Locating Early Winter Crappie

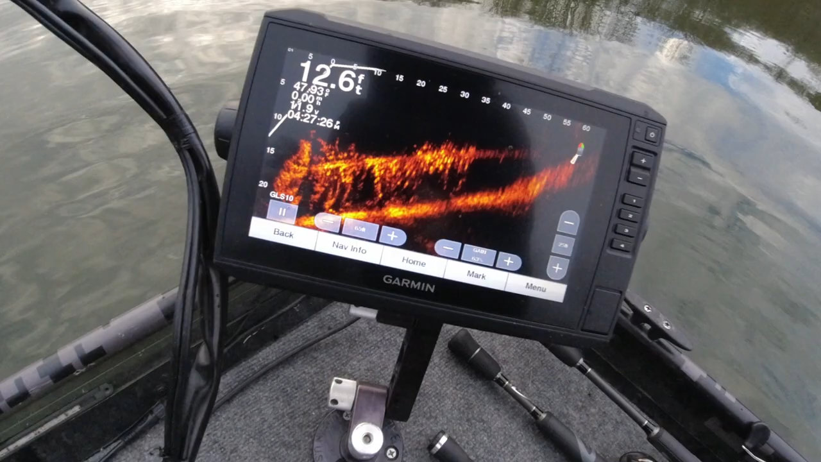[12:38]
On screen: depth 12.6 ft
That's what I'm talking about right there. So now I'm like looking sideways on the tree. And dude, it is freaking loaded.